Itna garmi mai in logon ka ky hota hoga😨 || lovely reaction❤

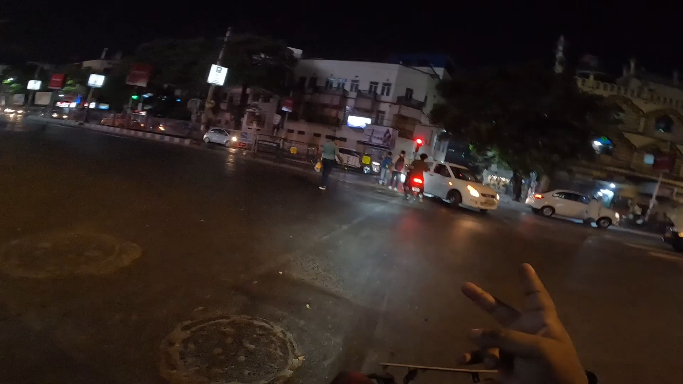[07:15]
सिग्नल रेड है लेकिन 20 सेकंड का टाइम नहीं है भाई लोगों के पास रुकने को। हाँ ऐसा सीन है, देखो यहाँ बच्चा लोग अभी आया है एकदम पैदल, सब कॉफ़ी वॉफ़ी पीने के लिए इधर। अरे ये बच्चा इसे क्या चल रहा था।